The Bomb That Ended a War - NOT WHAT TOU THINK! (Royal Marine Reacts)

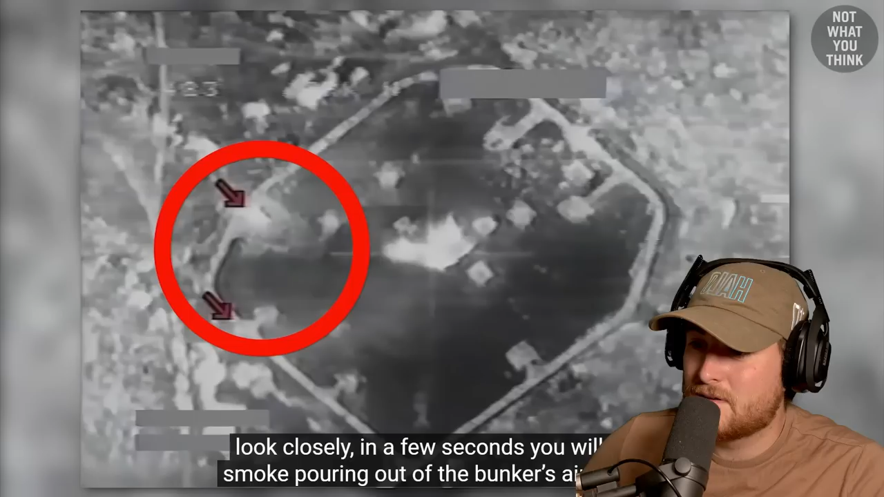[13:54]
in a few seconds You will see smoke pouring out of the bunker's air vents Wow This is just said that the bomb had found its way deep into the bunker Which was later verified using bomb assessment photos Holy cow!